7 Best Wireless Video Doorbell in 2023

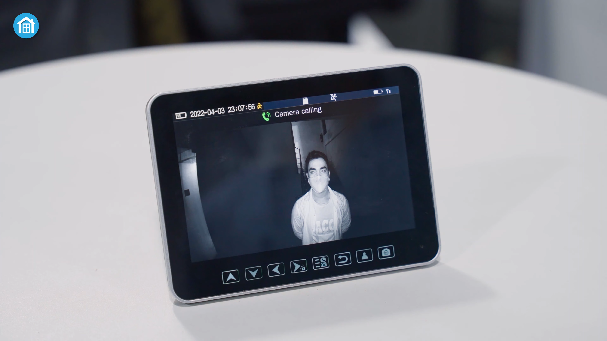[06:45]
So, when someone rings the doorbell, you'll be able to see the visitor's face whether it's bright or dark outside and have a live video conversation.